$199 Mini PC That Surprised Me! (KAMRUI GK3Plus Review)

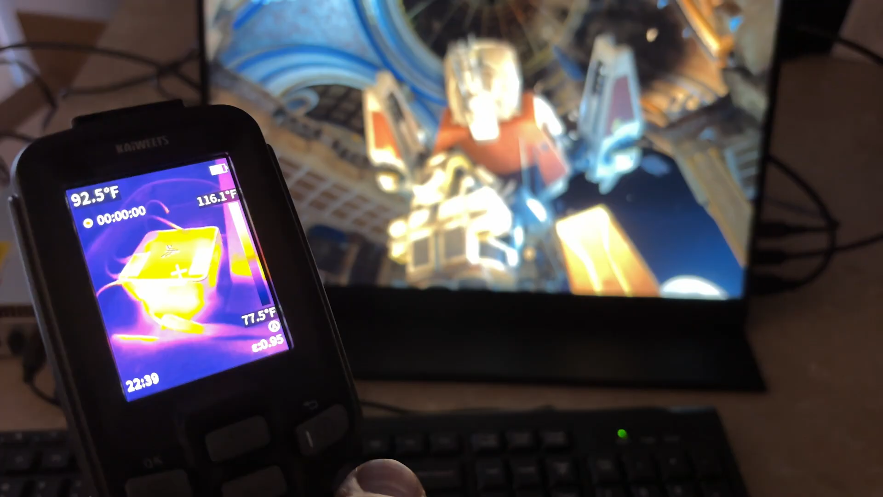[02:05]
On screen: spot 92.5°F, scale top 116.1°F, scale bottom 77.5°F
Like it's not getting too hot. I'm seeing about 77 on top where these stickers are about 79.
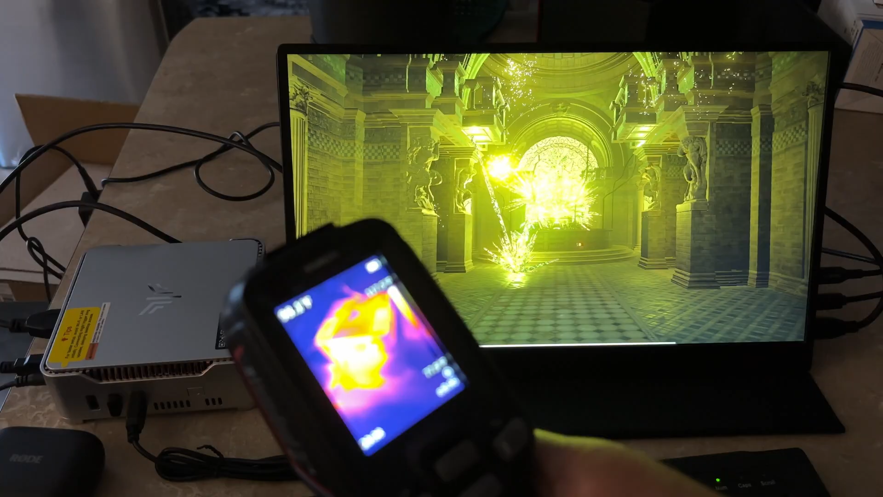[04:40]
Okay so again we're still seeing about 118.6 Fahrenheit is the highest.
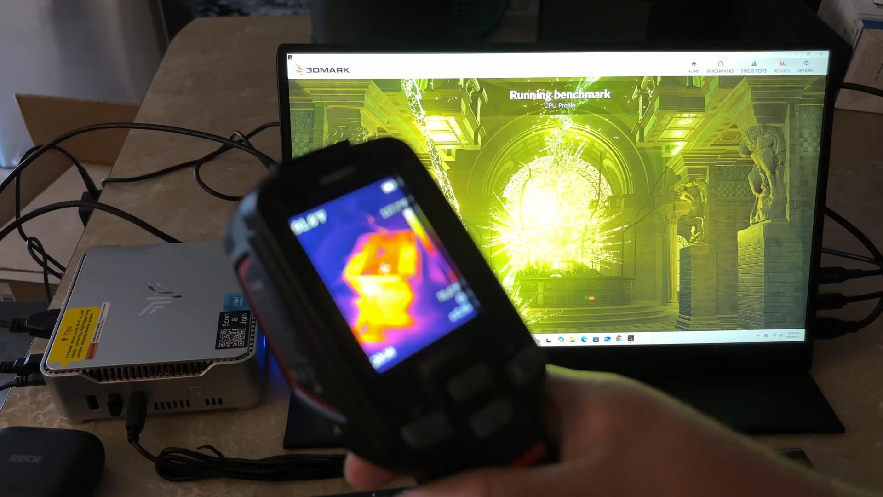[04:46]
And yeah this thing is cooling itself very well.
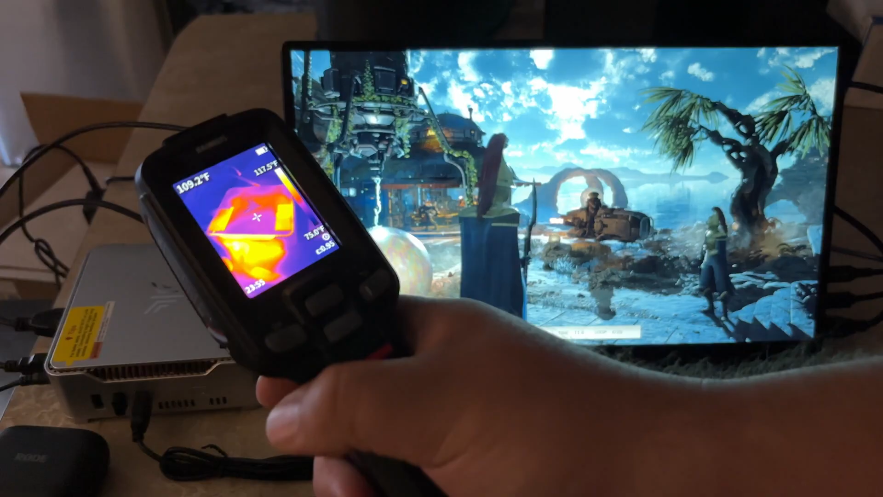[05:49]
On screen: spot 109.2°F, scale top 117.5°F
The stress test has been running for quite a while and again 118 is about the hottest I can get out of the computer.